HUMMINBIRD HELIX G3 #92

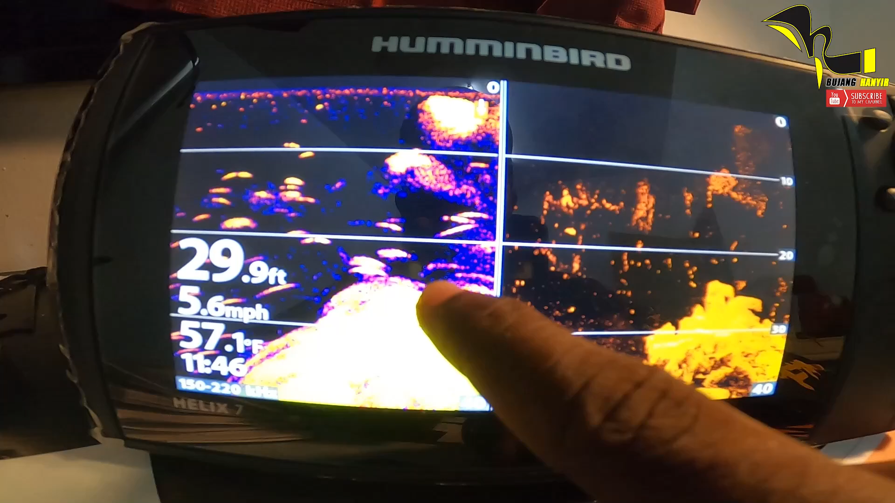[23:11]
On screen: depth 29.9 ft, speed 5.6 mph
ataupun hidupan yang down image takkan tangkap sebab dia bukanlah solid solid item
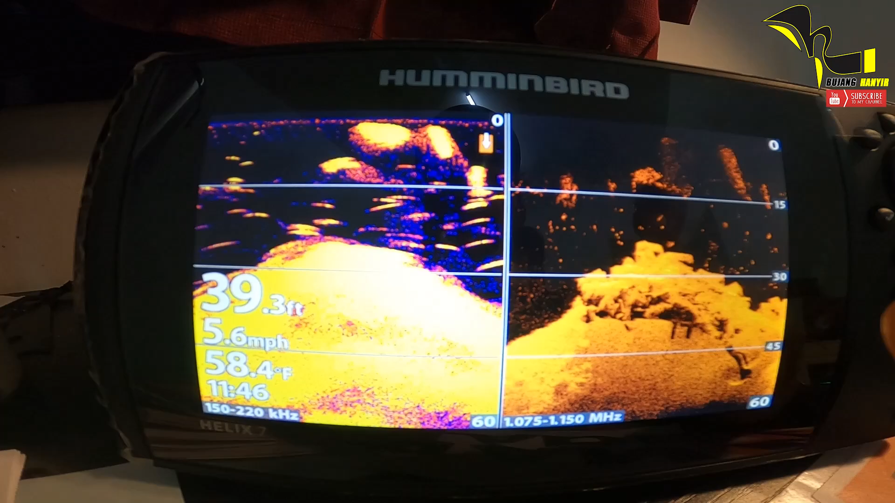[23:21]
On screen: depth 39.3 ft, water 58.4°F, speed 5.6 mph
ataupun structure yang solid so mungkin dia bergerak ke apa dan ini kau akan nampak karang-karang dan ini ikan
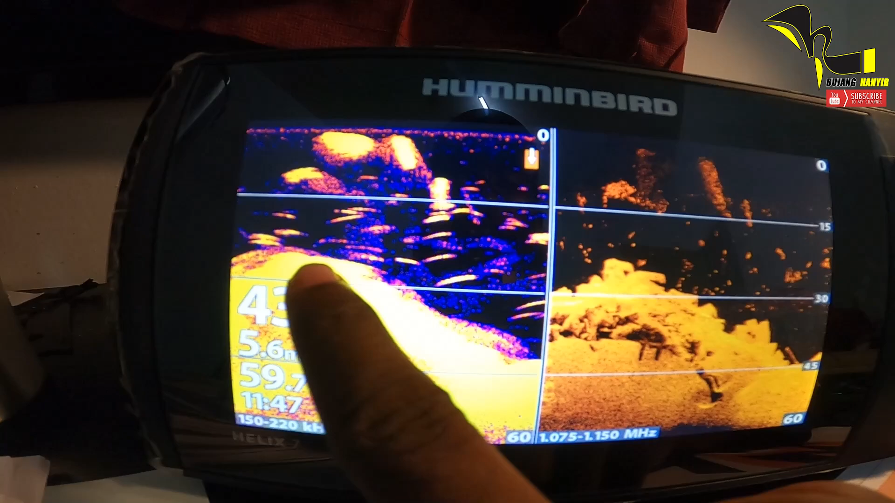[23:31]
yang duduk di sekeliling dan bila kau tengok nampak bulat dekat atas ni
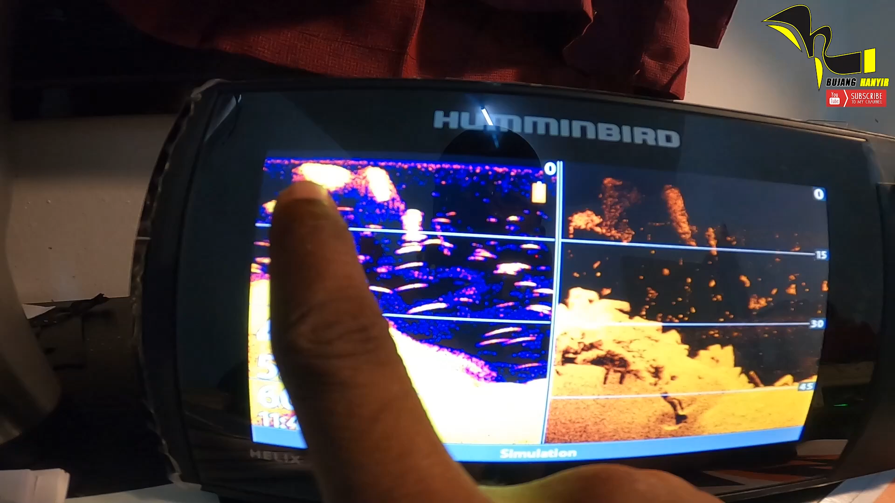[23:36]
ini merupakan bedfish dan di sebelah ni kau nampak juga bedfish kenapa
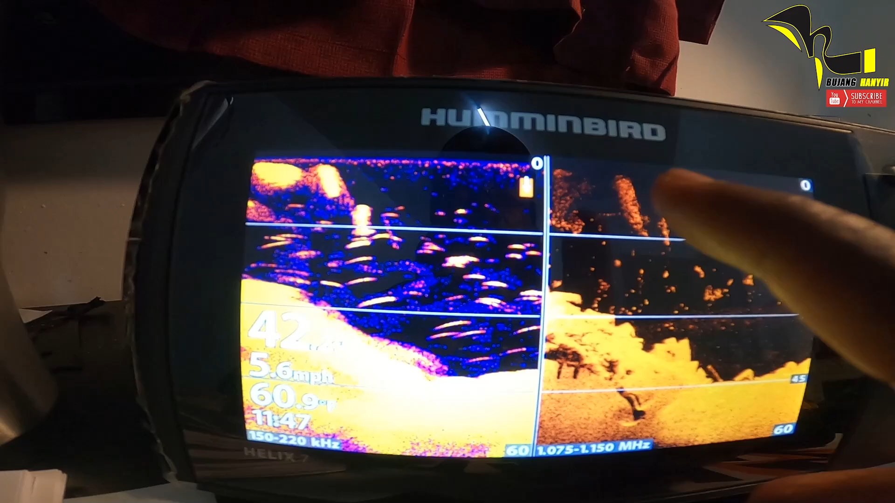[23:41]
On screen: water 60.9°F, speed 5.6 mph
boleh nampak dalam down image salah satu punca dia merupakan
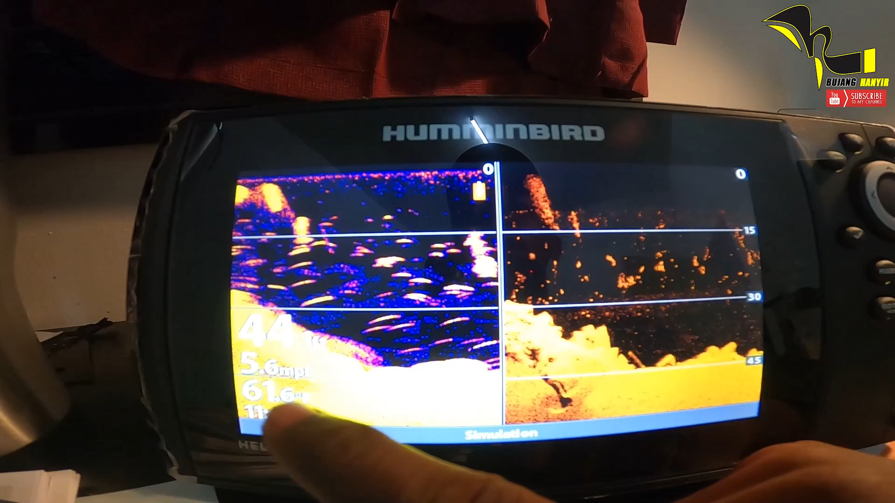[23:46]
bedfish ni dia terlalu rapat dan menjadi solid maksudnya
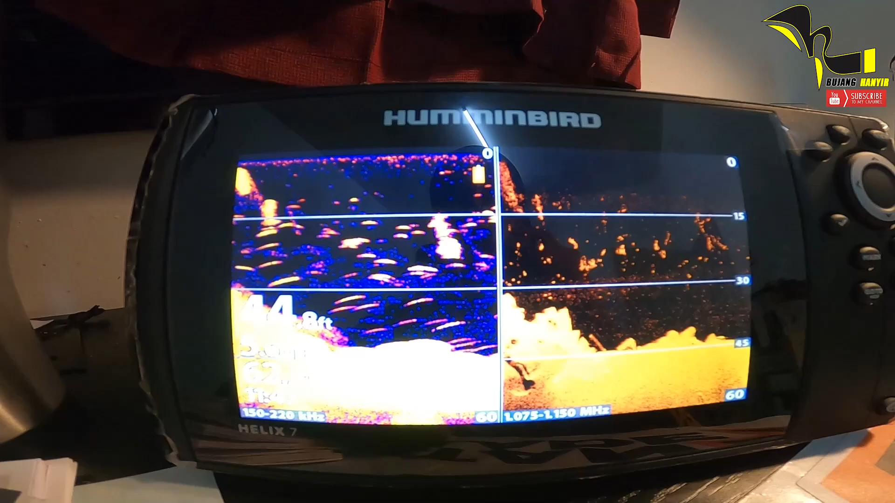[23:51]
dia terlalu ramai jadi benda ni dia akan tangkap down image akan tangkap
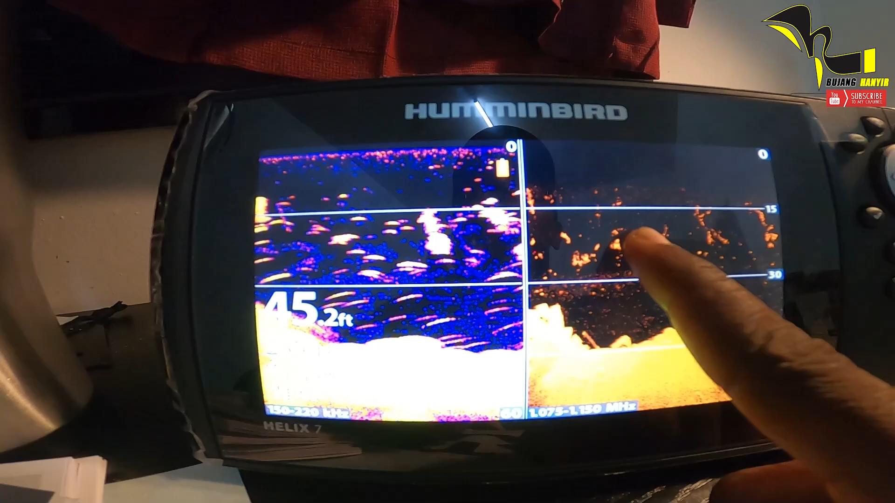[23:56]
On screen: depth 45.2 ft
dan kalau kau nak kurangkan juga boleh kau boleh kuatkan lagi sensitivity
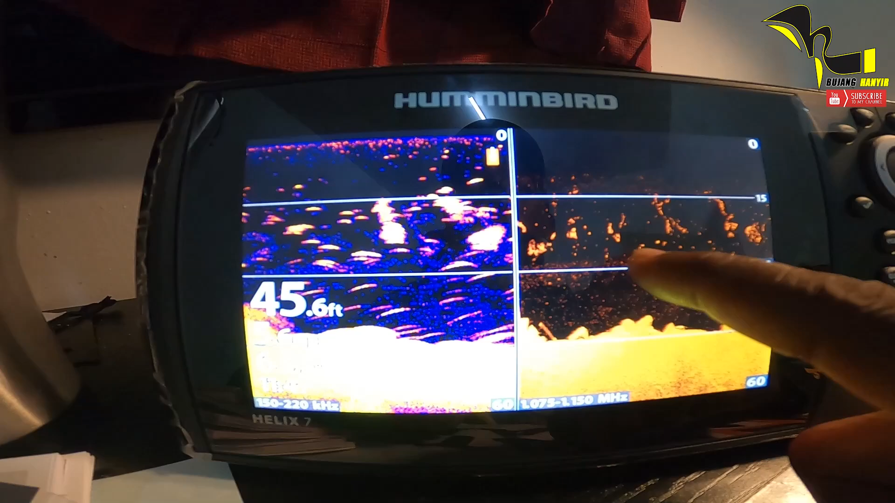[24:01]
On screen: depth 45.6 ft
atau kurangkan sensitivity mengikut kau punya cita rasa macam
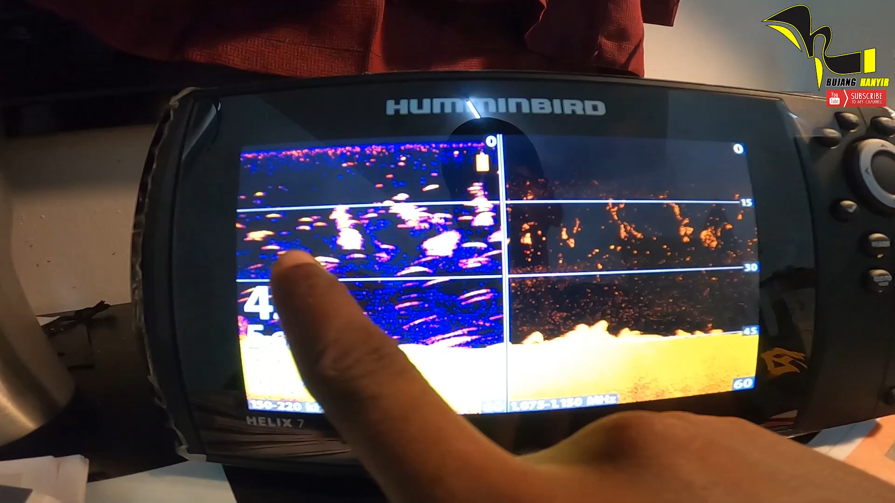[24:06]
ni memang banyak bedfish tapi cerita dia sekarang ni bukan dekat tempat aku jadi aku
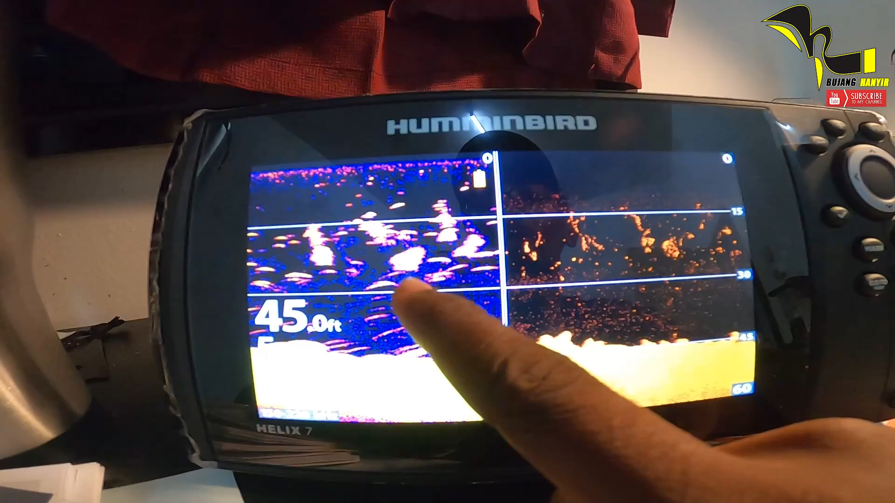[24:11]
On screen: depth 45.0 ft
tak boleh tangkap ikan ni so dia selamat ok kita pergi pada view lain ni untuk kau punya navigator
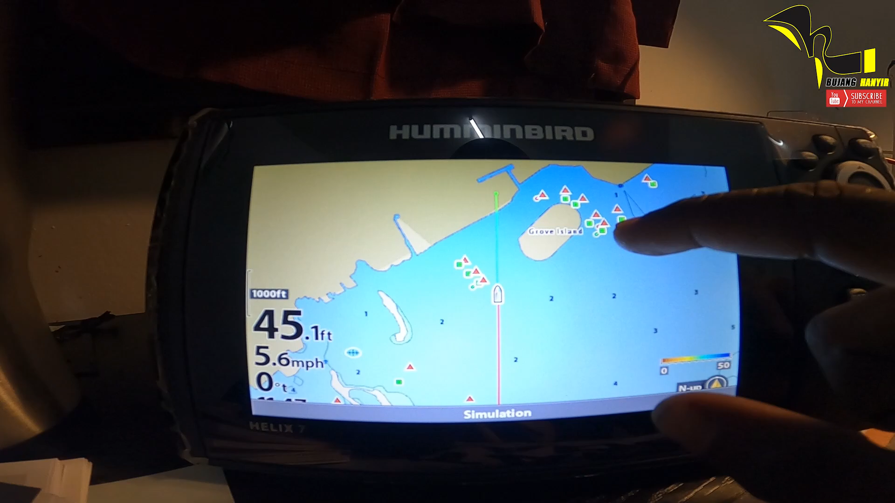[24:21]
untuk kau kejar mana lokasi lokasi korang yang korang safe dan dia sebenarnya macam mapping benda ni
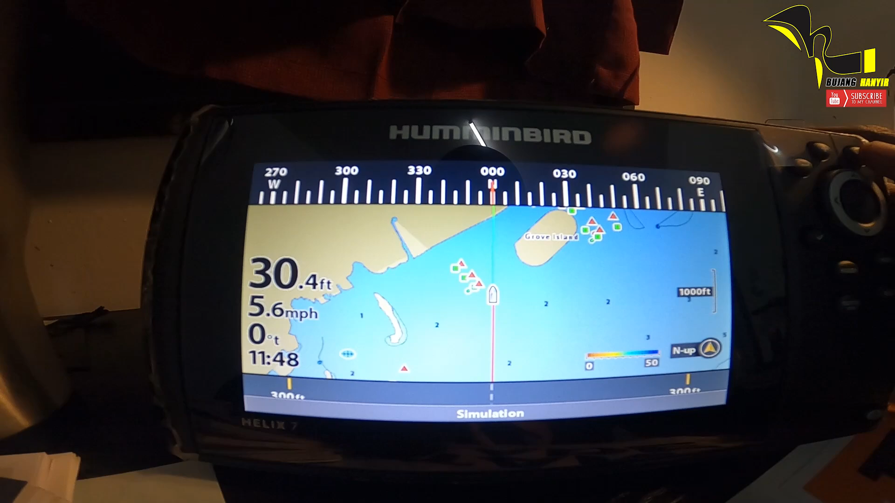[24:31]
ini fungsin tadi ini mapping
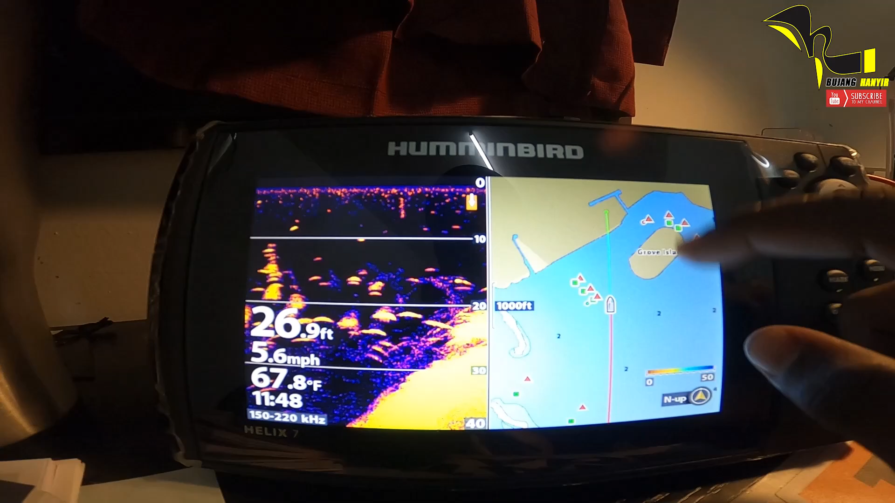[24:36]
On screen: depth 26.9 ft, water 67.8°F, speed 5.6 mph
dan ikan dah 2D view ini
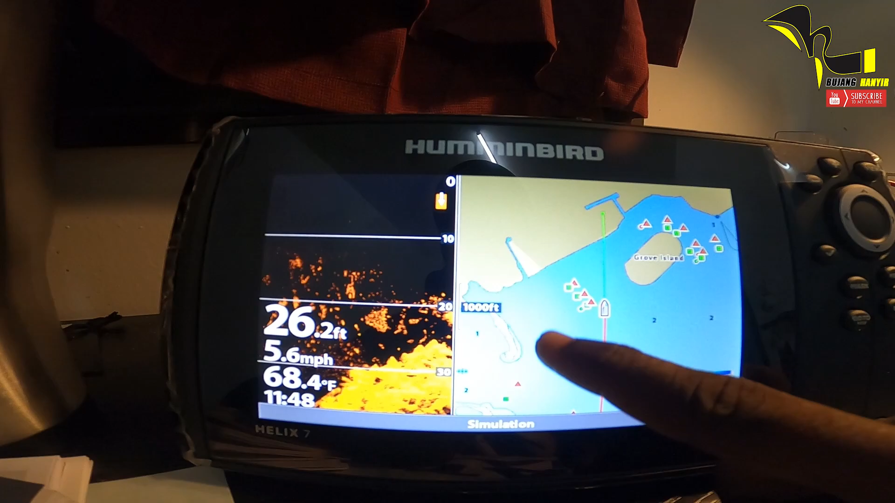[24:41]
On screen: depth 26.2 ft, water 68.4°F, speed 5.6 mph
mapping dan kau punya down image dan yang ni adalah
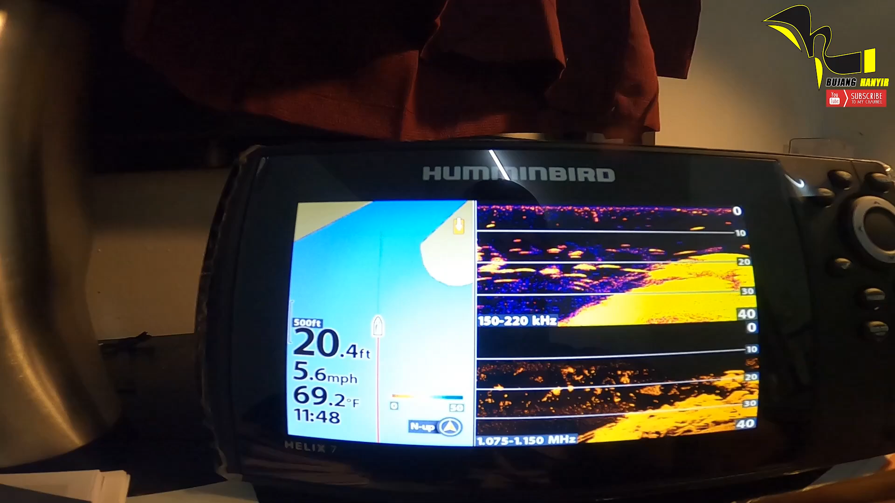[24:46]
On screen: depth 20.4 ft, water 69.2°F, speed 5.6 mph
fungsin yang aku paling suka di mana kau boleh tengok mapping
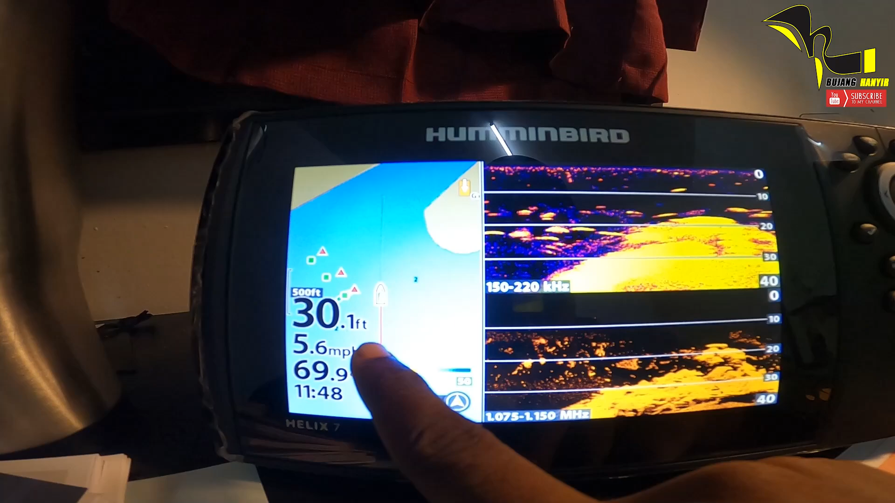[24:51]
On screen: depth 30.1 ft
korang kau marking kat mana ok aku dah duduk atas spot so aku boleh macam kau rasa agak agak jauh
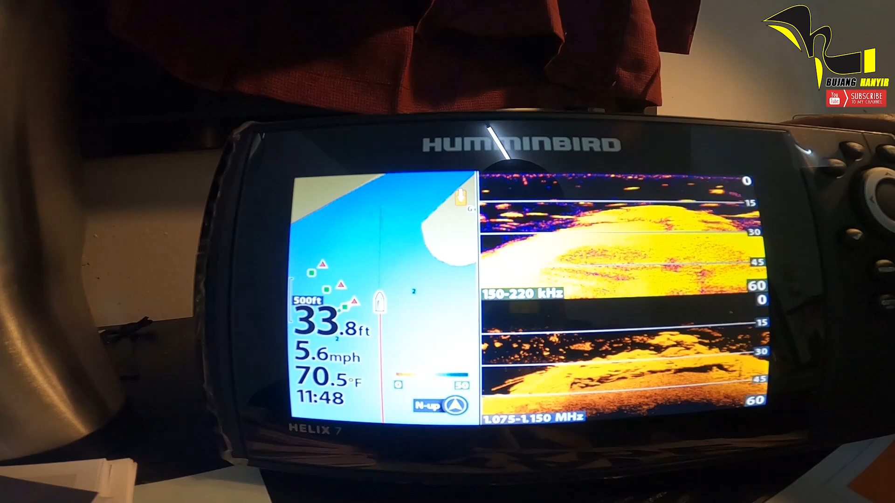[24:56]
On screen: depth 33.8 ft, water 70.5°F, speed 5.6 mph
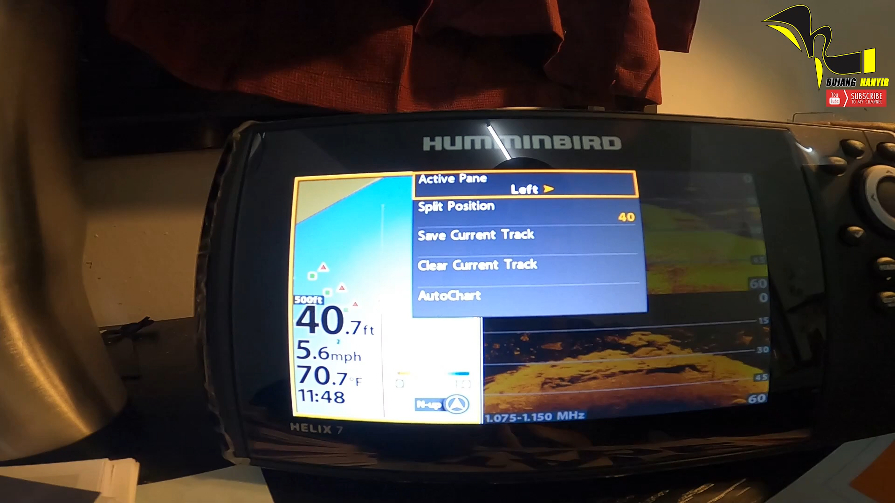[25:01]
bila agak jauh kau boleh rapatkan lagi untuk kau punya tengok pada bot untuk dekat lagi ke
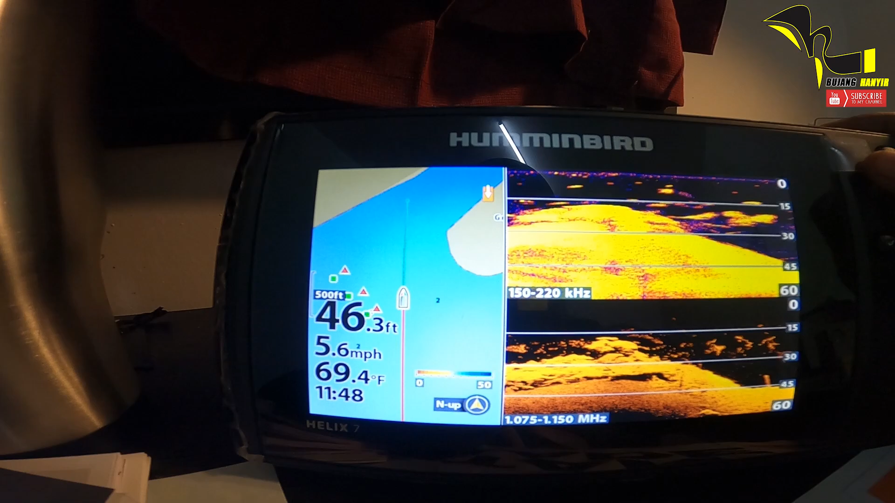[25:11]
On screen: depth 46.3 ft, water 69.4°F, speed 5.6 mph
ataupun kau nak jauhkan lagi itu kau boleh buat dan ini merupakan fungsin yang aku suka